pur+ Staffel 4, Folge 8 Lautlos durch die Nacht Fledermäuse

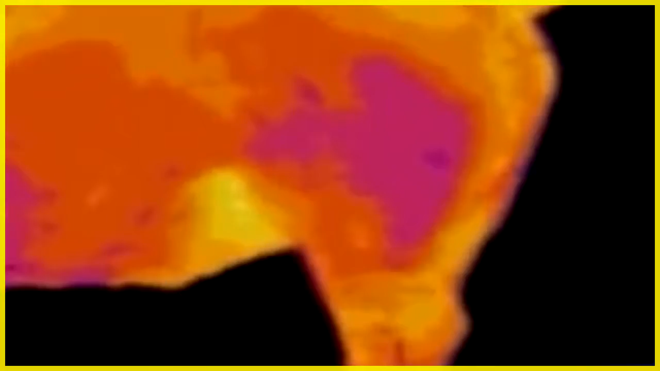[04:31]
Ihre Opfer erkennen die Vampirfledermäuse anhand der Körperwärme. Dazu landen sie am Boden und krabbeln dann zu den Tieren hin.
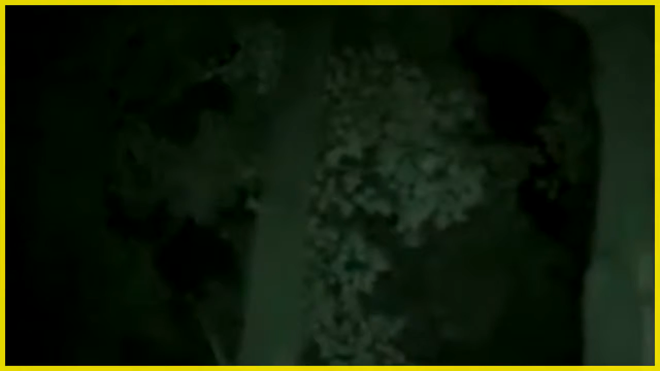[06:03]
Und dann sind sie da. Es ist Fledermaus-Zeit.
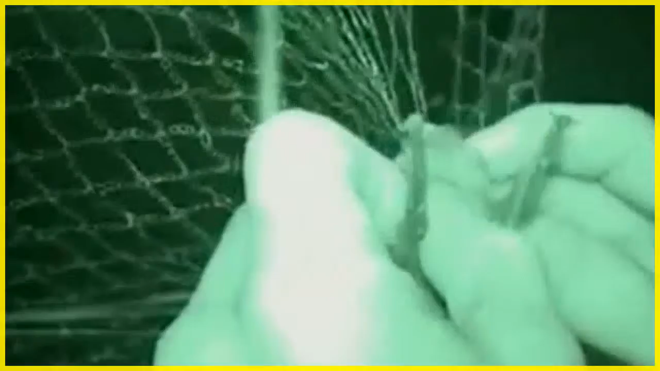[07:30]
Bernds Helfer sind sofort da, um die Tiere zu befreien. Die Fledermäuse erkennen zwar die feinen Netze mit ihrem Ultraschall, doch sie halten sie für Spinnweben.
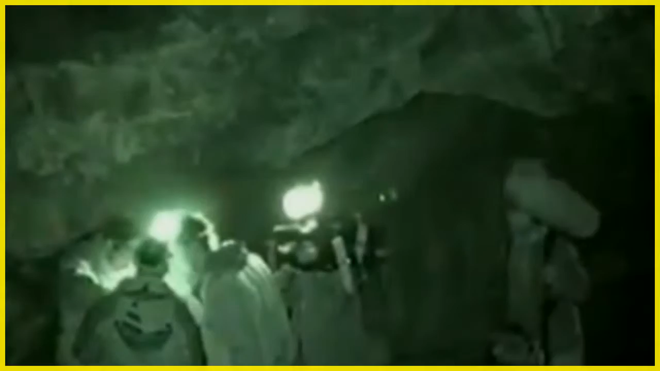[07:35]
Die durchfliegen sie in der Natur ganz einfach. Hier plumpsen sie aber alle ins Netz.
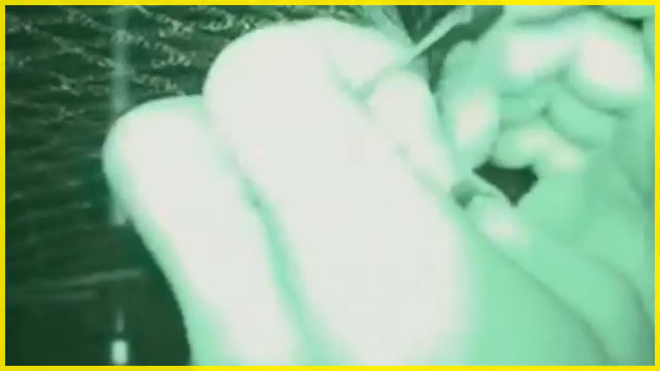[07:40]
Die schon gefangenen Fledermäuse werden nun vermessen.